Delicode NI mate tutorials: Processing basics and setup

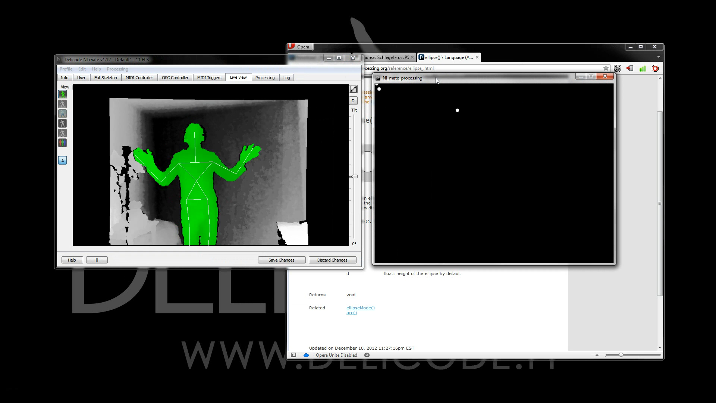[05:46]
So, now once Enamate starts tracking, we already see some motion. But the locations are not correct,
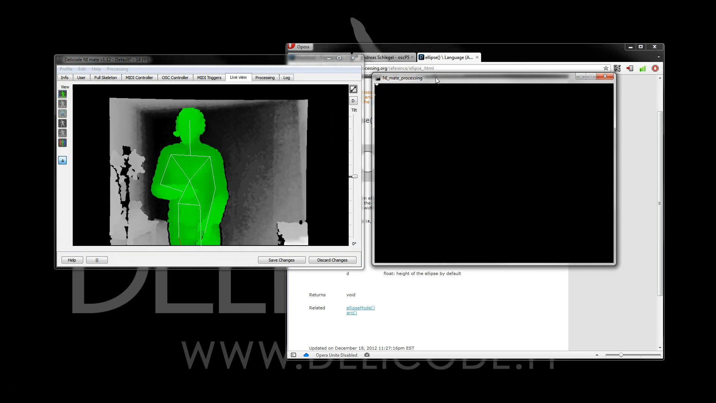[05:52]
as currently Enamate has the full skeleton coordinates set to real-world.
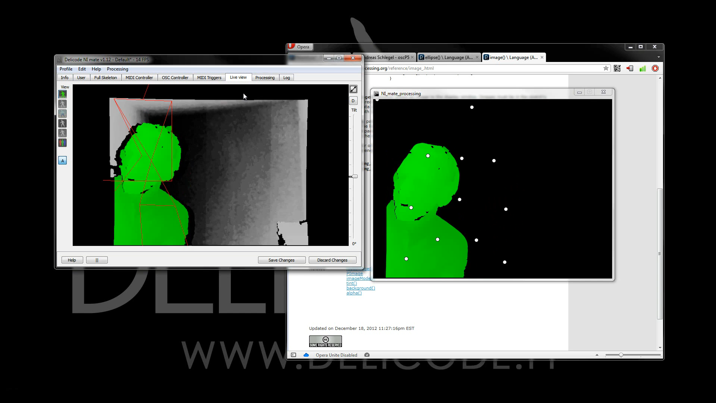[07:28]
Now, the background is not showing us. We have the alpha transmitted also.
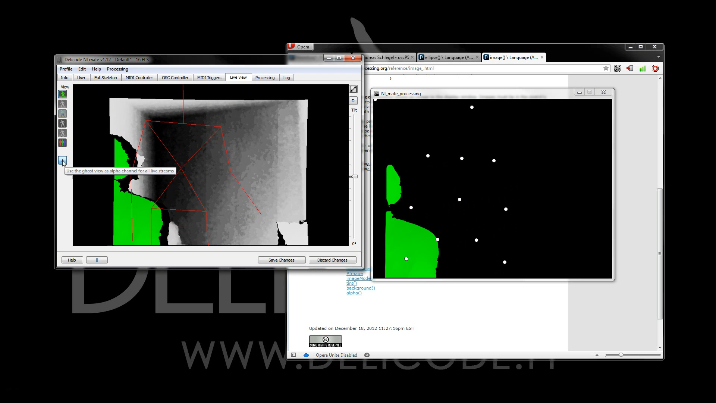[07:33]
If I uncheck that, then we can also see the whole background, the whole data.